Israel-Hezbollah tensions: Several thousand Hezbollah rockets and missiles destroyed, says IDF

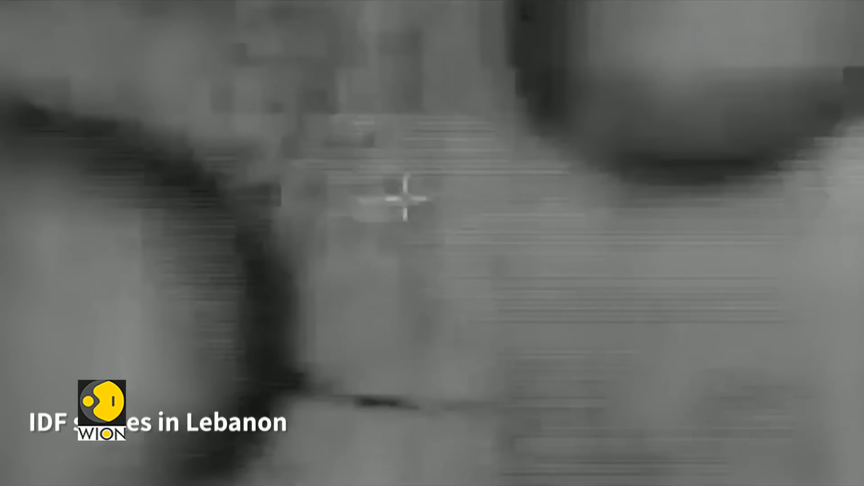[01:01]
Israeli forces have now released a video showing its targeted strikes on Hezbollah's military posts across southern Lebanon.